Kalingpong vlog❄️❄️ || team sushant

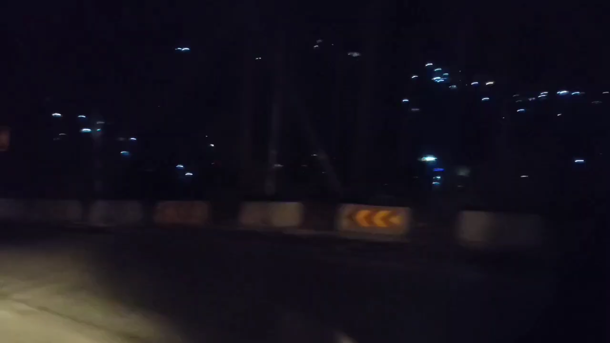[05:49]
দেখো রায়তো পাহাড়ি শহরগুলো কি অপরূপ সুন্দর না লাগে, মনে হয় তারাগুলো কাউ সাজে সাজে থুচে।